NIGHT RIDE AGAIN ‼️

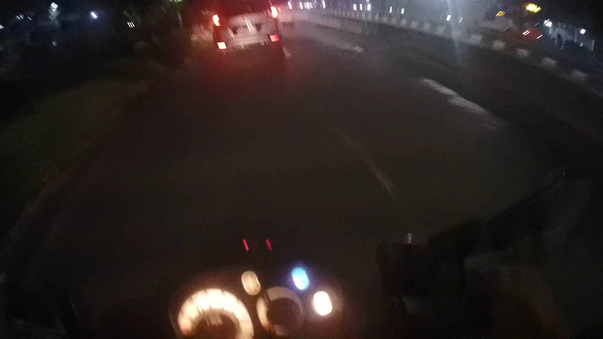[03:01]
Aduh, ini mobil dia nggak mau ke kanan, nggak mau ke kiri juga guys.
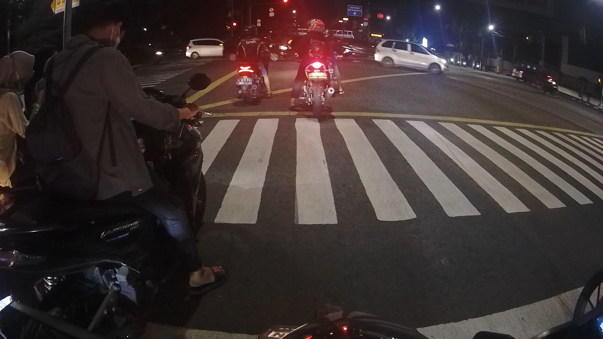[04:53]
Di lampu merah Gunung Sahari ya, Gunung Sahari guys, lampu merahnya agak lumayan lama juga. Oke guys, hijau guys. Oke,
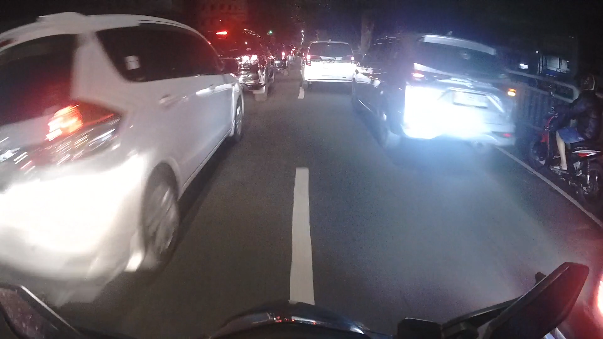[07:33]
Macet lampu merah guys. Nah, ini dekat tempat kopdaran gua guys, di sini guys.
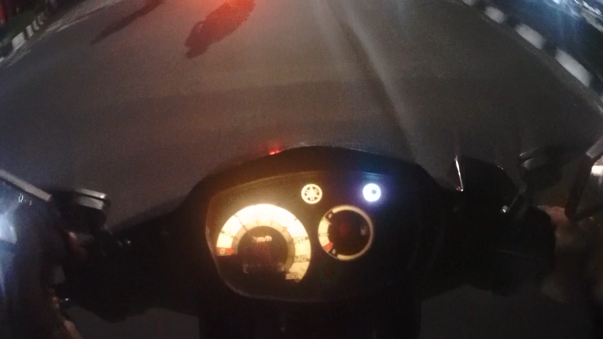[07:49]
Nah, di sebelah kiri nih. Waduh, yang ada angkringan kalau nggak salah. Iya benar ini nih guys. Kita udah lama banget nggak pernah nongkrong di sini guys. Sekarang nasi bebek anjir. Dulu suka angkringan, sekarang ganti jadi nasi bebek guys.
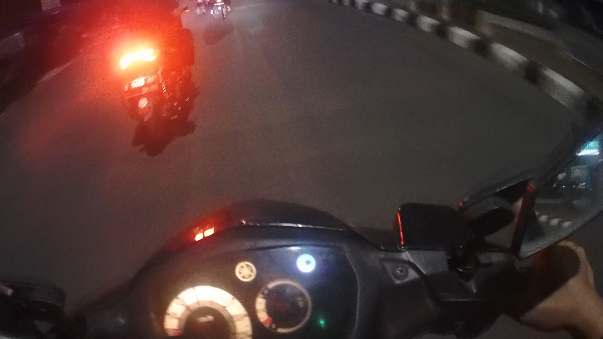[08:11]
Sekarang ganti jadi nasi bebek. Bebek, nasi bebek.
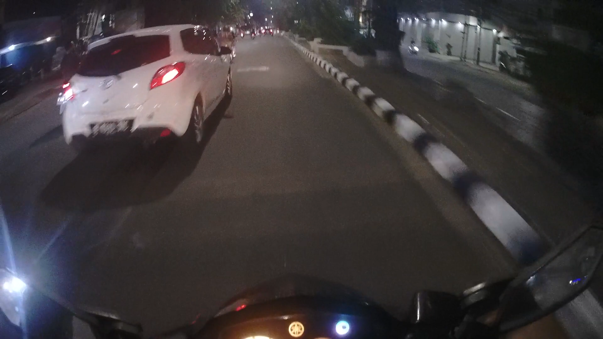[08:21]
Oh, jalannya ternyata jelek guys. Ini habis bongkaran ya, kita habis bongkaran guys.
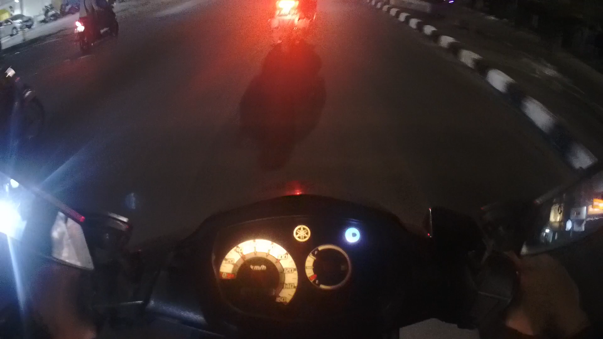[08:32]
Semua guys, ternyata guys di sini guys. Bisa lurus kah ya? Bisa lurus guys, anjir. Oh, udah ditutup, anjir. Baru tahu gua. Oh, udah ditutup ya.
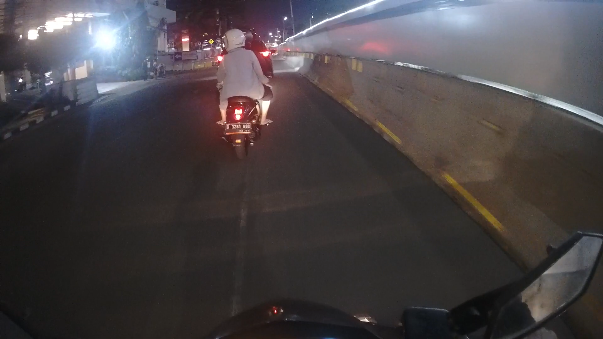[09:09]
Terbalik dong. Sama di situ pun terbalikannya gimana nih,
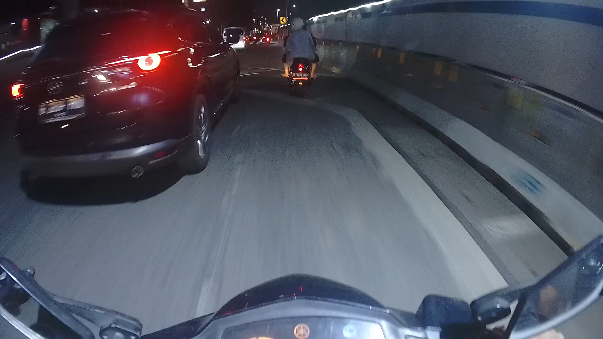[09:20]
karena masih ada pembangunan kali ya, bangun dari zaman dulu. Oh, ini putaran balik nih, putaran balik nih guys, putaran balik. Jadi
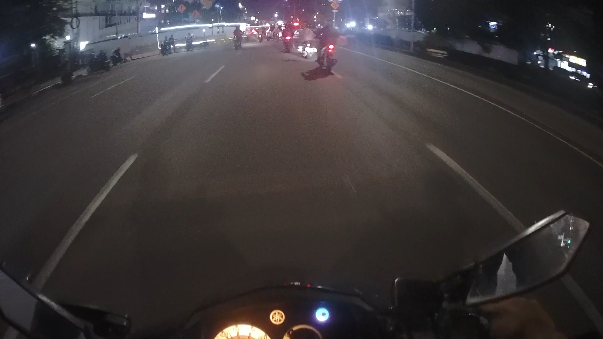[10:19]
Lewat kiri aja ya guys, ini agak tersendat guys karena banyak banyak
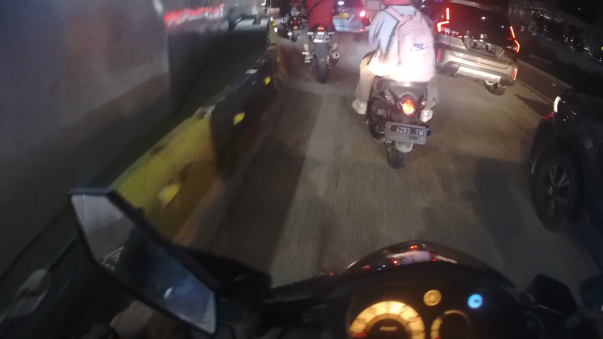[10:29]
pembangunan-pembangunan guys, makanya agak tersendat di sini guys.
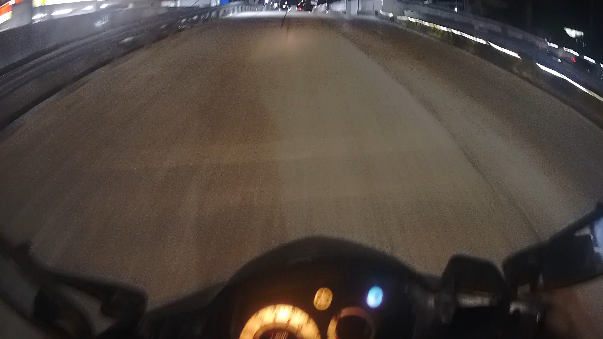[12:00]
Sekarang udah begini ya, udah banyak pembangunan ya. Gue baru lewat sini guys, jadi gue baru tahu ini. Mana ya? Bingung aja. Aku berhenti dulu kali ya.
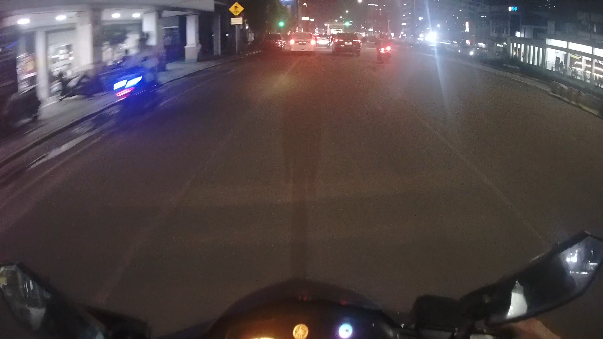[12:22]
Takutnya gue kebablasan lagi. Karena kita berhenti dulu guys. Kita kebablasan guys.